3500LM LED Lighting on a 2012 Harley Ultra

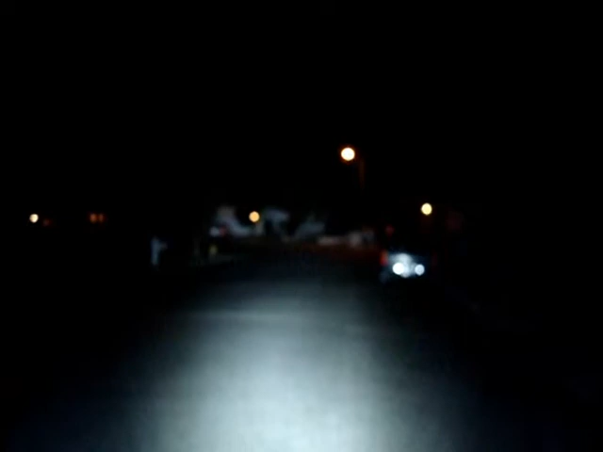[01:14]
got I've got them kind of low I didn't want to shine it into the trees but as you can see there's a big difference between that and I'll turn the Harley spots on on and off big difference between the two okay now